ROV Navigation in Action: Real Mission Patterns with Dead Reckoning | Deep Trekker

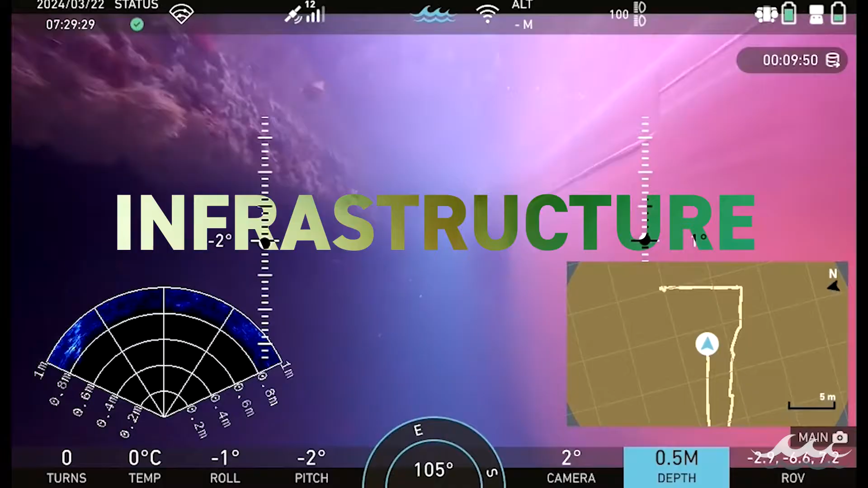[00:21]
Operators can easily plot waypoints directly within any style of Deep Trekker controller without any need for additional positioning equipment.